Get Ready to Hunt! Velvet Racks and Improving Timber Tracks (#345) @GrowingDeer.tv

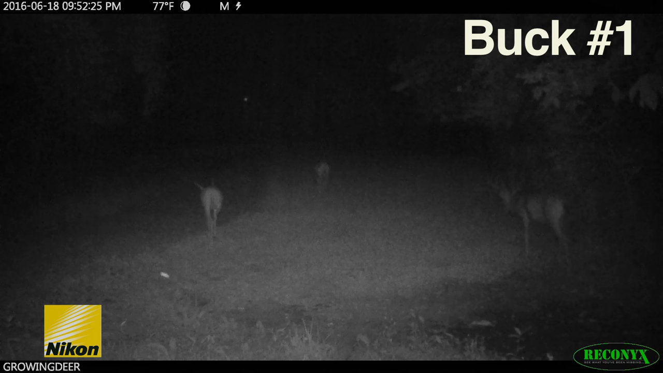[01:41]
Unfortunately, this is the only footage we have of him so far this year, but he's hanging out in the same area a great buck we used to call Chainsaw hung out. We hope to capture more footage soon and determine if this is Chainsaw or another big buck has moved into the area. It appears this buck is developing several sticker points. There was a buck we named Handy in this same area last year that also had several non-typical points. In a couple of weeks,
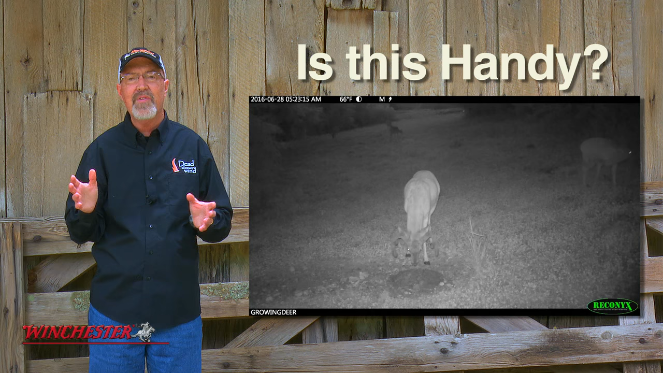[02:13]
this buck's antler should be developed enough that we can confirm if it's Handy or another mature buck in that area.
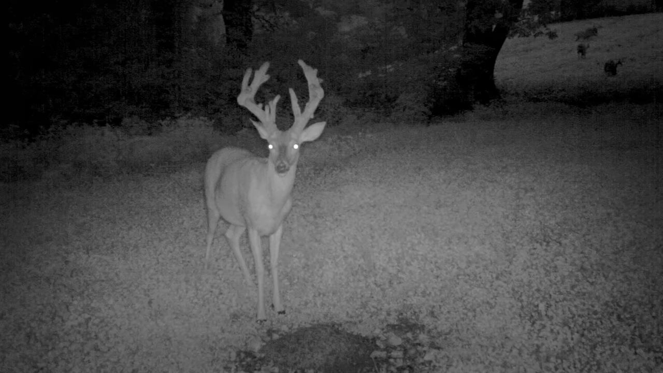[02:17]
If this buck is Handy, we had a lot of history with him last year, capturing a lot of videos and images.
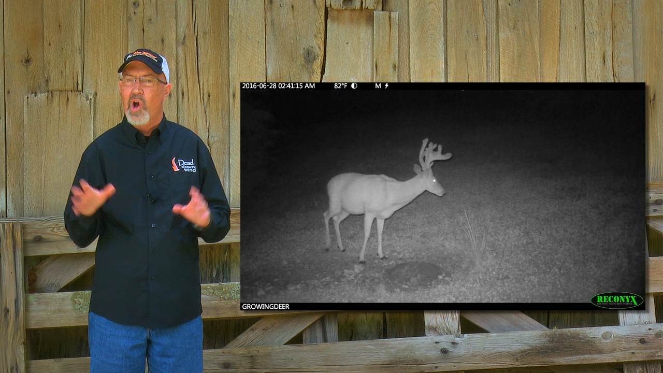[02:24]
Hopefully this year, we'll get a better look at Handy in person.
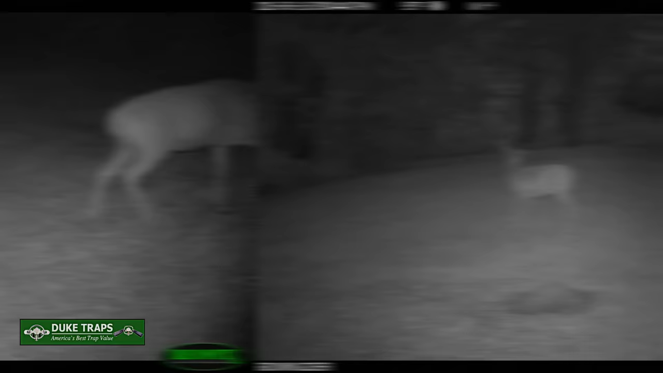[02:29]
Even though it's still summertime, it appears this buck has a deep, well-developed chest, which makes his legs appear short, we're almost certain he's at least four years old and maybe older. These are some great looking bucks for timber country and we can't